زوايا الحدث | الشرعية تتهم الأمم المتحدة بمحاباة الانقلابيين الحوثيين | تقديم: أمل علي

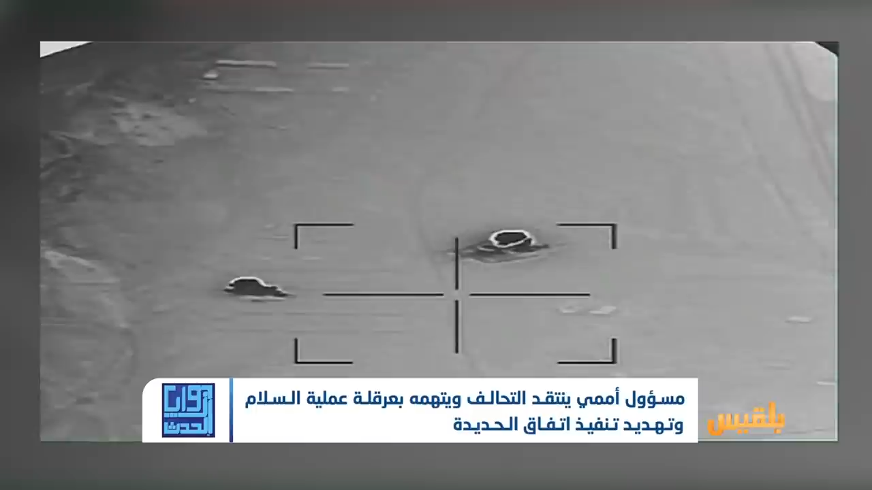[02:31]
وتفخيخ وإطلاق الزوارق المفخخة المسيرة عن بعد والألغام البحرية والتي تهدد خطوط الملاحة البحرية والتجارة العالمية بمضيق
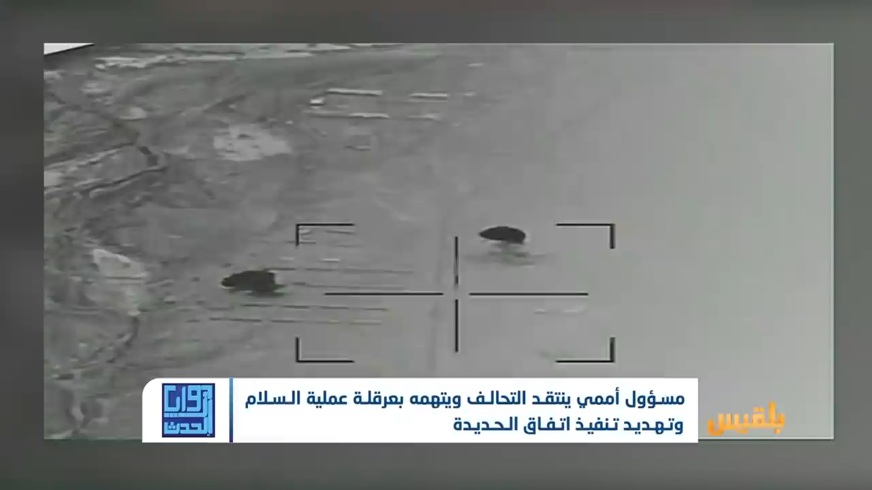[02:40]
باب المندب وجنوب البحر الأحمر وفقا لما جاء على لسان المالكي